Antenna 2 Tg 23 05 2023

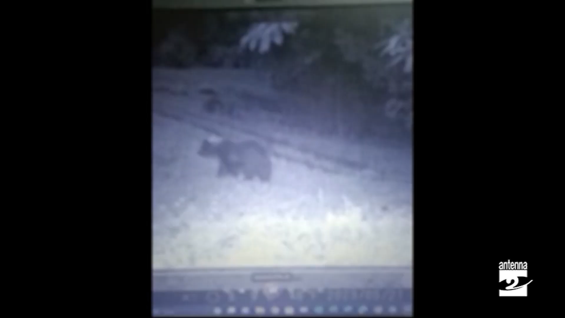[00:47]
Non solo lupi sul nostro territorio, ora sembra arrivato anche un orso,
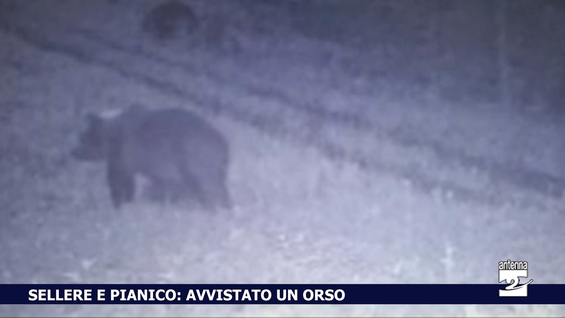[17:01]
Due segnalazioni del passaggio di un orso in provincia di Bergamo sono arrivate grazie alle fototrappole di due cacciatori nella zona vicina al lago di Zeo. La prima porta la data del 21 maggio ed è stata registrata da un cacciatore capannista tra Pianico e Desmate, frazione di Soltocollina, grazie alla fototrappola posizionata nelle vicinanze della struttura. La seconda segnalazione è invece arrivata da un cacciatore impegnato nella caccia di selezione al cinghiale, grazie alla sua fototrappola posizionata a Sellere, frazione di Sovere. L'orso è stato fotografato alle prime ore del giorno di domenica 22 maggio.
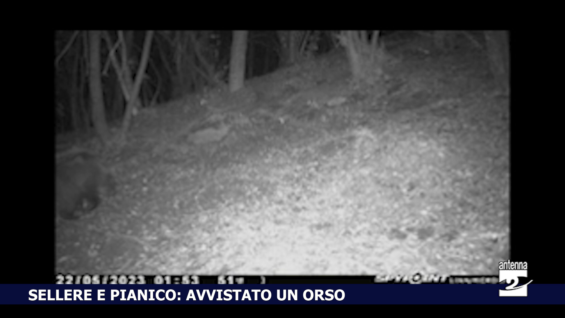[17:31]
Segnalazioni della presenza dell'orso sono arrivate anche da Rovetta. Nessun allarmismo, già in mattinata ci siamo confrontati con la polizia provinciale che ci ha spiegato la situazione, spiega la sindaca di Sovere, Federica Cadei.